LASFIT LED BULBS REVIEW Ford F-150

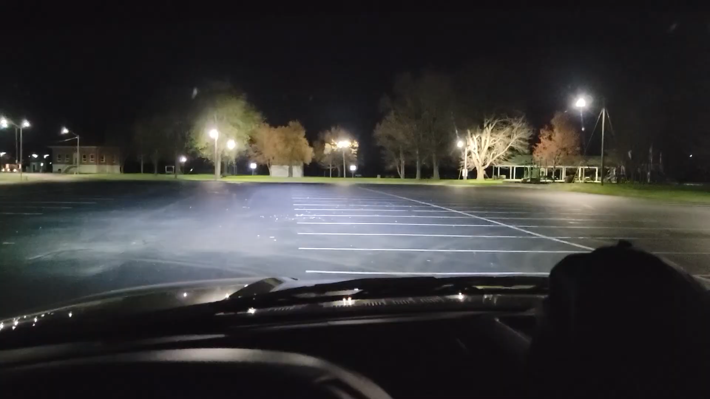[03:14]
Alright guys, so I'm actually facing towards the lights now. Got a little visitor over here. Uh, so, that's with the low beam's on. You can't really see the high beams. Alright, let's go ahead and shut them off. Yeah, like even with the lights from the park, you can tell how much brighter those low beams are.